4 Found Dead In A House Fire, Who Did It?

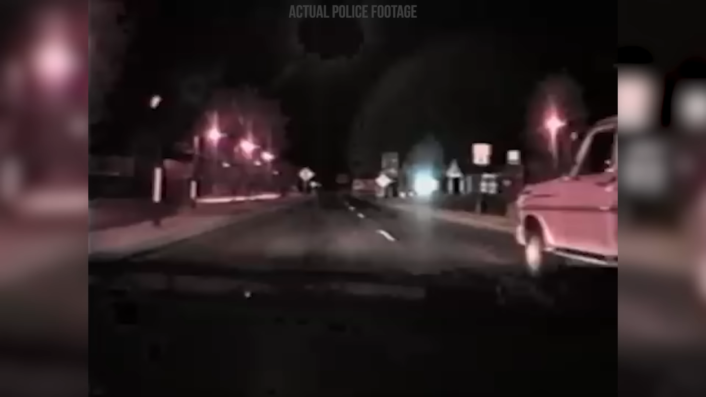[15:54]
investigators tested it out and took video of the results and indeed a white pickup truck would have looked pink under those circumstances another thing that was highly conspicuous